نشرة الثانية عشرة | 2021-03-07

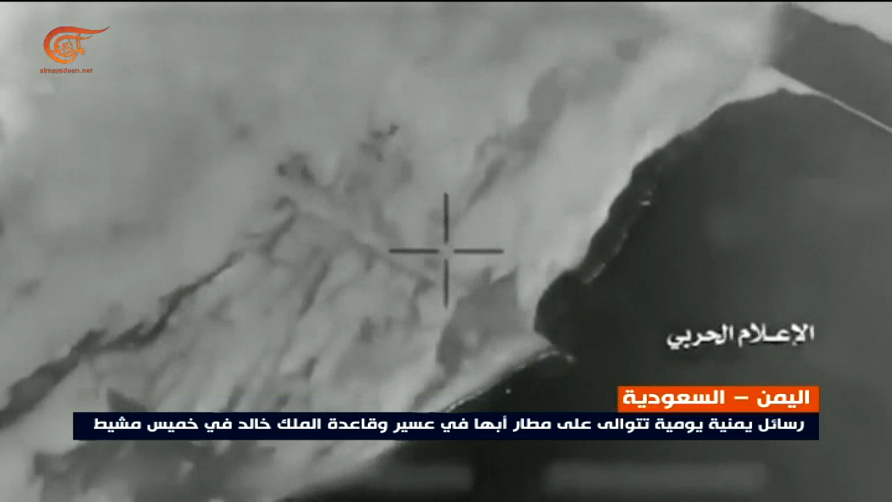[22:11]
خالد الجوية في خميس مشيط وتتجاوزهما إذا ما أريد لها
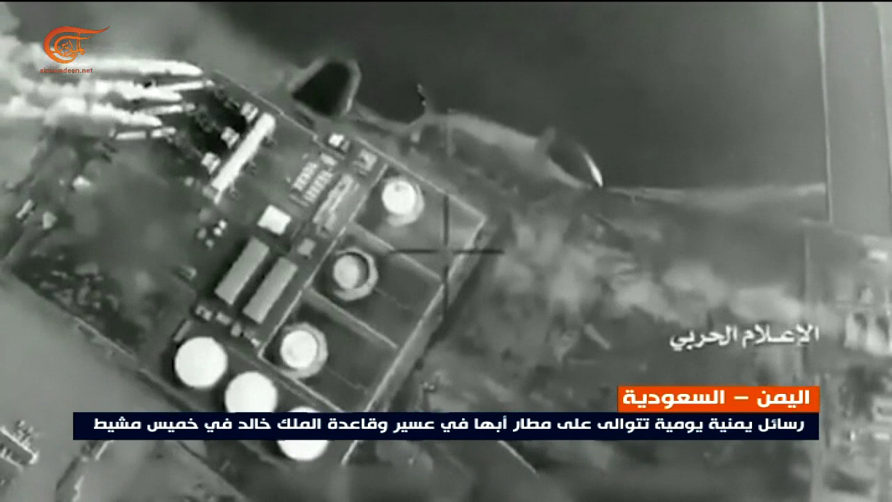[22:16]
إلى جدة والرياض لتنذر بما هو أبعد وأعماق ردا
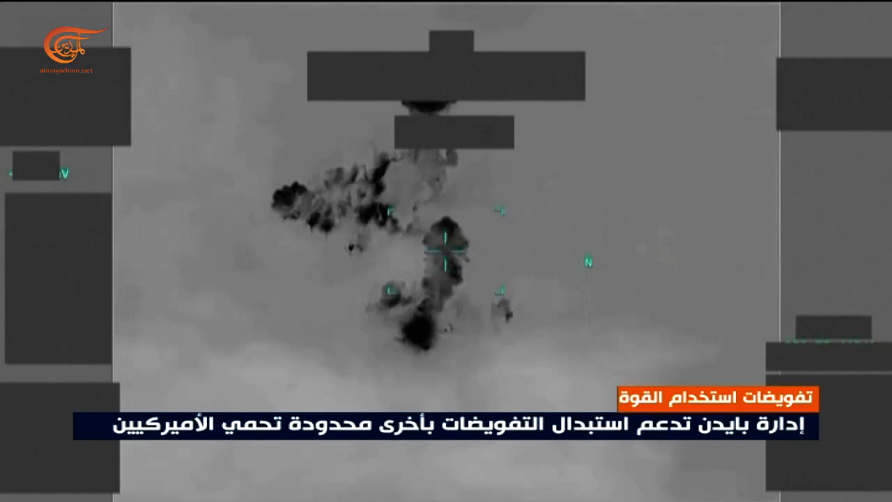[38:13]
لتنفيذ غارة جوية في شرق سوريا تقول المتحدثة باسم البيت